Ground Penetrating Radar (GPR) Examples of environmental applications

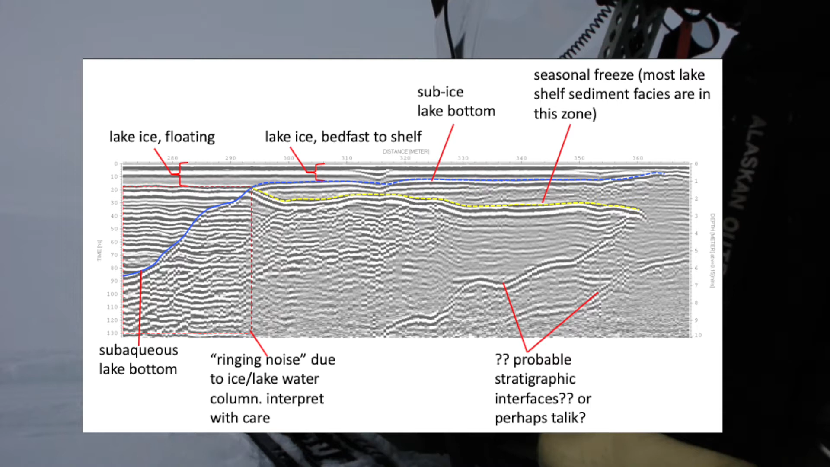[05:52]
On the right side, you can see where the lake is much shallower and the ice is frozen solid to the underlying sandy shelf near the lake edge. In this case, we also see evidence of a seasonal freeze in the sub-lake sediments. There are also some reflections that are difficult to conclusively identify in the bottom right of the image.
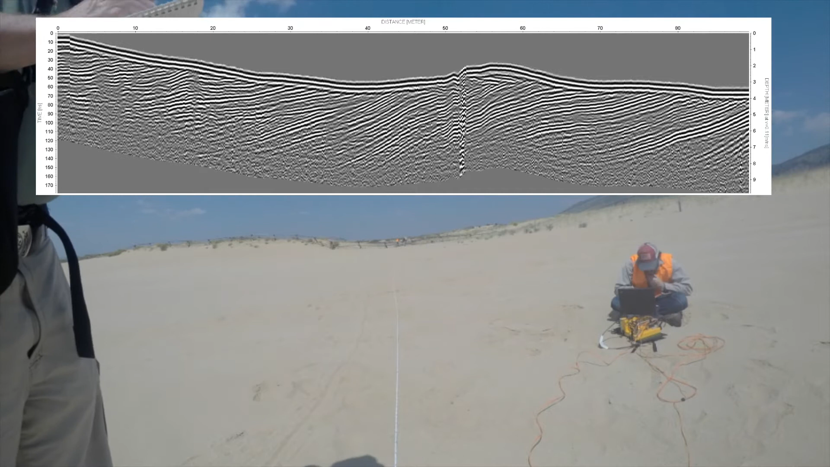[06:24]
In this common offset cross-section, you can clearly see the layering of the sand deposited by many wind events and now truncated at the top by wind erosion.
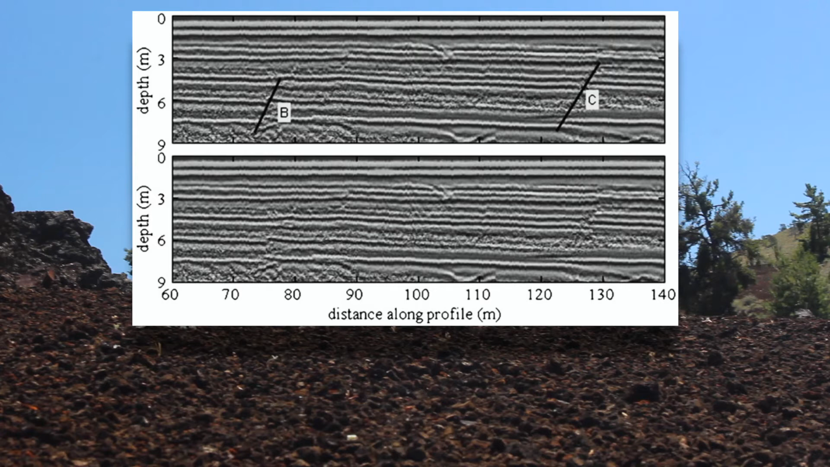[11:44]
You can see that the horizontal reflection patterns are discontinuous, which is interpreted as fault offset. Here is another example of a result showing how the cone deposits truncate against the older, horizontally layered deposits at the base of the slope.
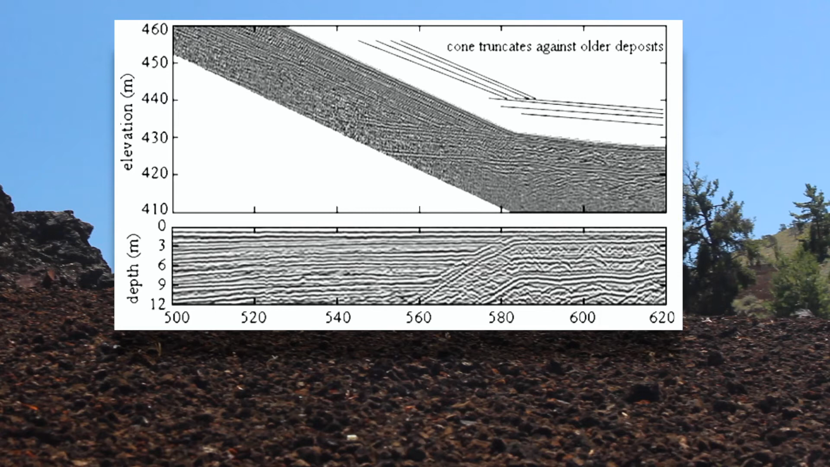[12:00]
This example highlights the importance of correcting for topography in GPR data. The bottom image is the same as the top, but without the topographic correction, the reflector geometry is substantially skewed.